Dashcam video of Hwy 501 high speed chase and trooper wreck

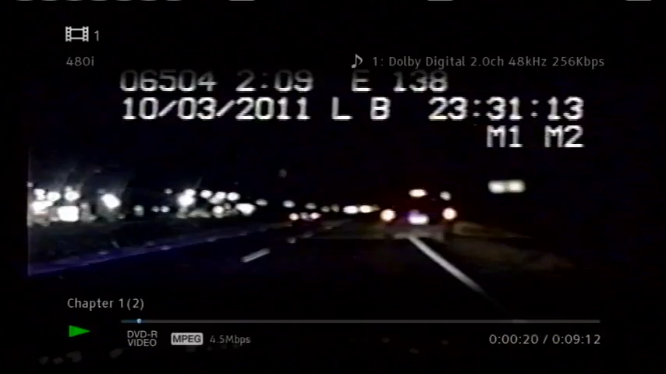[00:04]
It's on a red Ford Explorer, North Carolina, X-ray, Delta 5743, XXD 5743. Appears to be occupied one. Pebble. Performance reference that 1021. Just send it to my email. Pebble.